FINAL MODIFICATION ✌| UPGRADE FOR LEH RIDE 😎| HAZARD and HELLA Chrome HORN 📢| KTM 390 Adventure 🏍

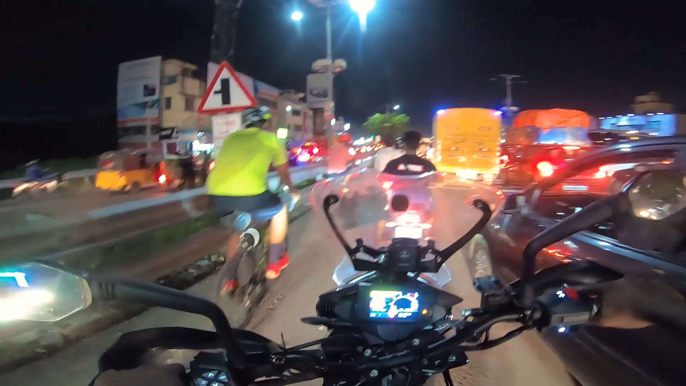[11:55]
இந்த சர்வீஸ் ரோடும் ஃபுல் டிராஃபிக்ங்க, அங்கே நடுவில் ஒரு ஆம்புலன்ஸ் இருக்குது பின்னாடி.